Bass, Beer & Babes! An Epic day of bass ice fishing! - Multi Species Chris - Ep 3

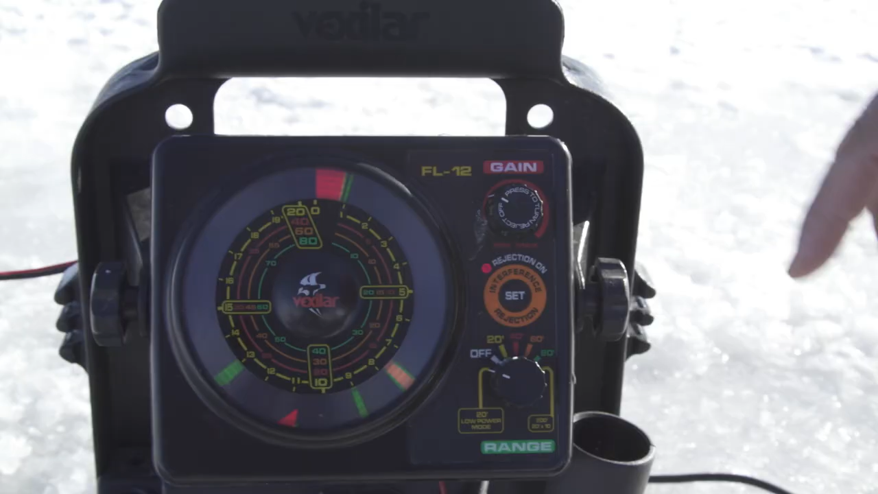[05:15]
What I do, I just put the Vex quickly and here you can see my weight and here my lure.
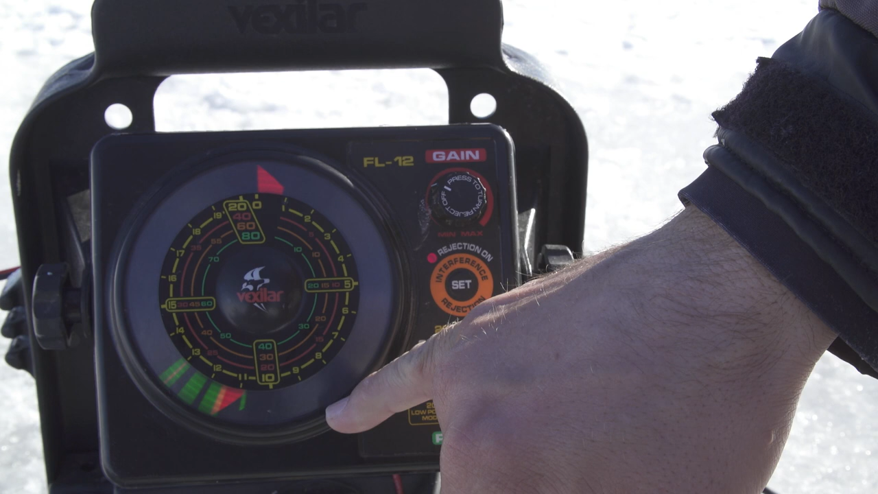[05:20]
So I just can go up or go down and I can see exactly where my lure will be.
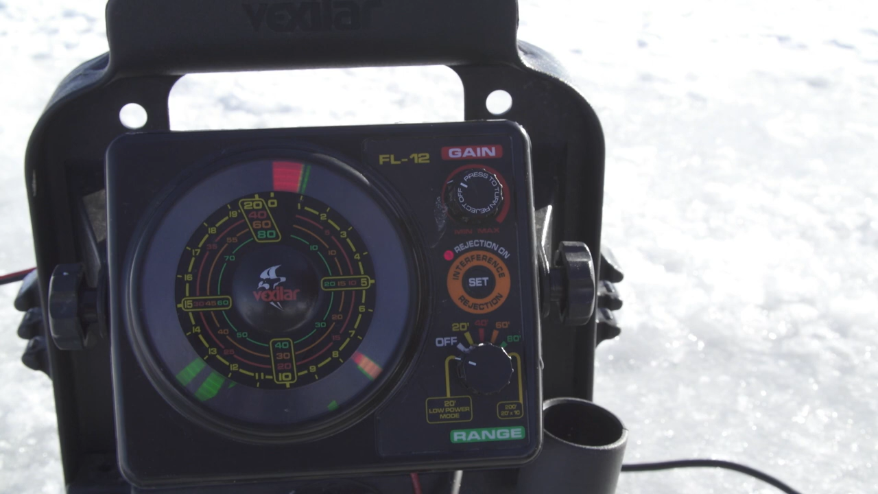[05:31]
So if I want it like one feet, two feet above the ground, I'm just going to put it down and right away, you know, I can lock it. And it's a quick way to check all your lines.